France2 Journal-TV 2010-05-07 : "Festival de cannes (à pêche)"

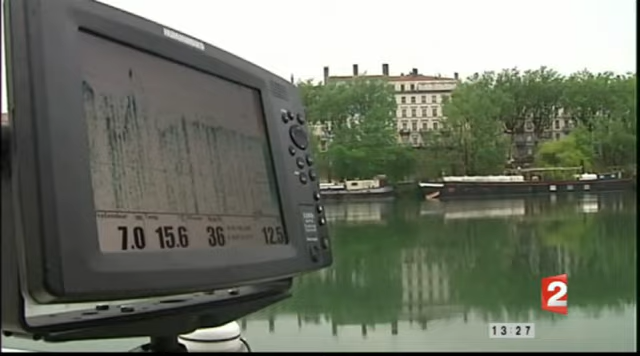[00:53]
Il y a du poisson, hein? Voilà.
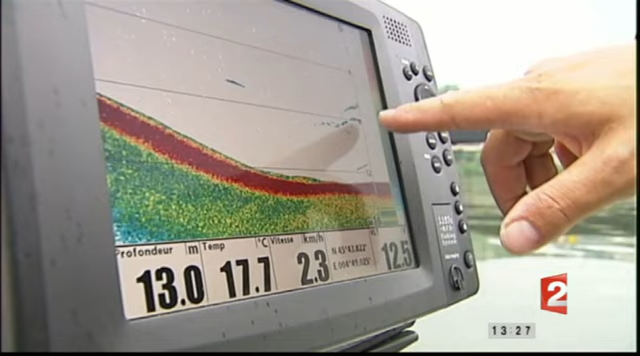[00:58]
On screen: depth 13.0 m, speed 2.3 km/h
Alors ça, c'est peut-être un silure. Voilà, ça, c'est un silure. Tu vois, il est un peu plus gros que les autres.
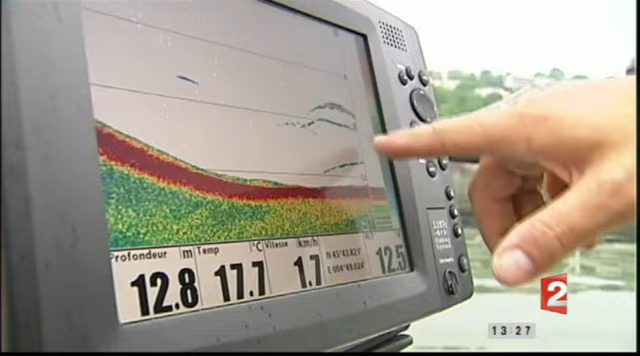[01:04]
On screen: depth 12.8 m, speed 1.7 km/h
Là, il y a d'autres espèces de poissons. Hein. Le silure, lui, il fait un retour sur la machine d'une intensité beaucoup plus importante. De tout temps, l'homme, il a eu besoin de technologie pour pêcher.
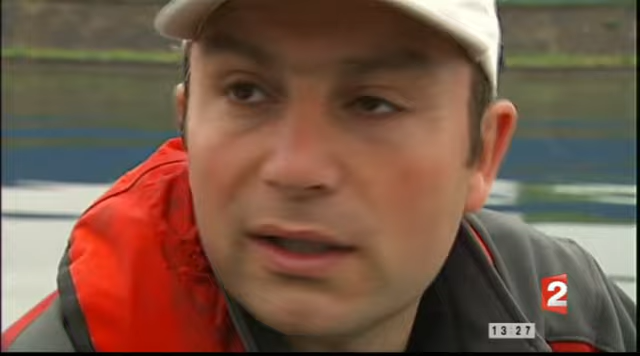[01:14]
Hein, depuis la fabrication des premiers hameçons, des premiers fils de nylon. Hein. Fil de nylon, c'est fabriqué dans des usines chimiques. Hein. C'est aussi le progrès technologique. Donc, faut vivre avec son temps.
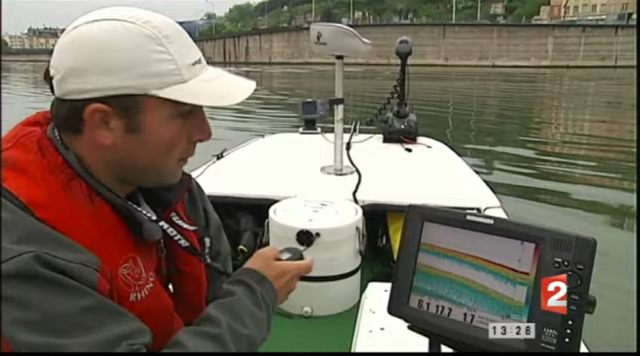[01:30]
Avec son éco-sondeur à 3 500 € et son moteur électrique télécommandé, Xavier est à des années-lumière du pêcheur d'antan.